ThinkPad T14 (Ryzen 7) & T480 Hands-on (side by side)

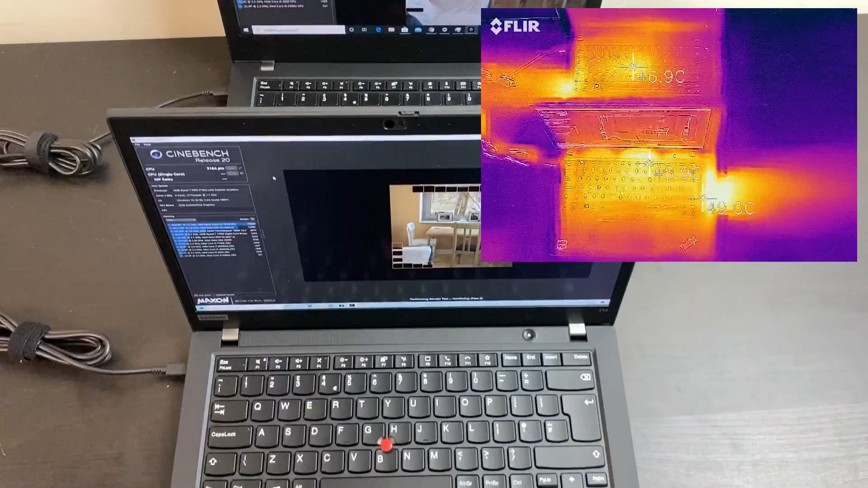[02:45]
Not like for like, so we just want to show you where the heat goes. Don't compare the heat because that's not representative.
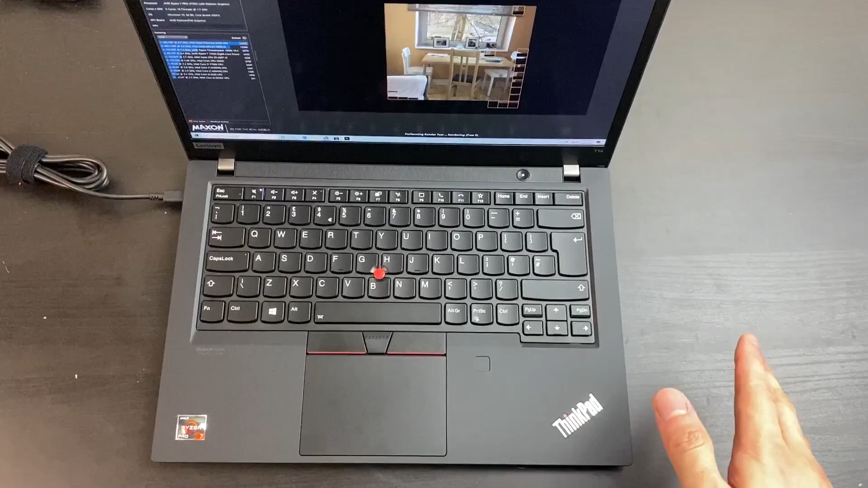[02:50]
So on the Ryzen model, loss of the heat goes to the right. Understandable because that's where the heat vent is, as you can see.
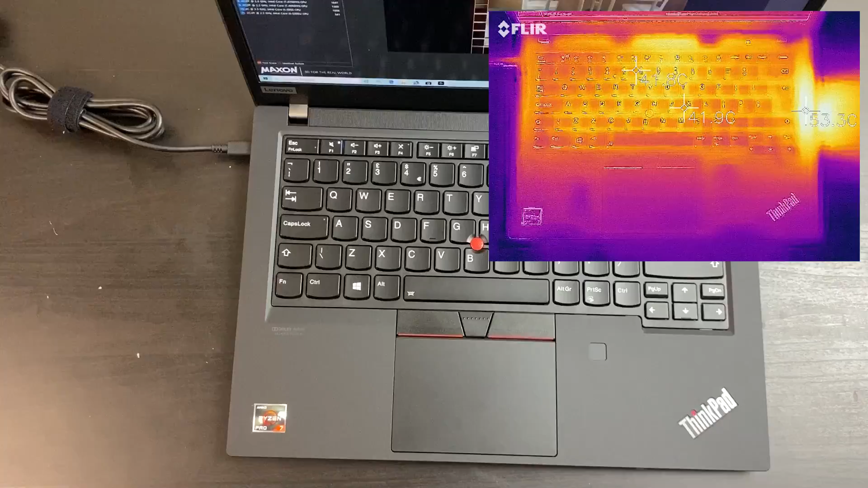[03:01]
There's some heat at the center and some heat at the back. Whereas on the T480, heat travels from close to here, as you can see. So it's opposite direction in terms of the heat. They heat up a little bit differently. On the newer T14, it will be around the heat sink. And if you have a second ram stick, it will be somewhere around here that was a little bit warm.
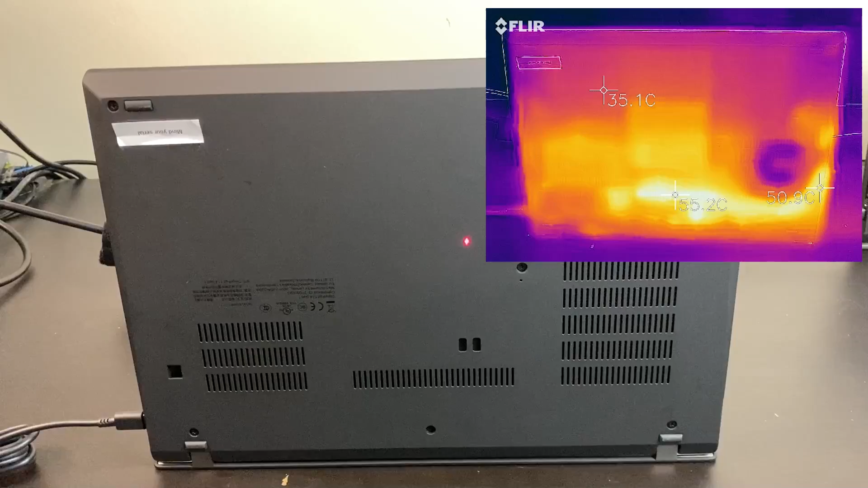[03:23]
The heat on the T480 is placed a little bit differently. They would appear on the other direction because of the fan placement. And obviously, just to say, these temperatures are from running Cinebench, so it's not going to be reflective of the everyday temperature, which would be much, much cooler.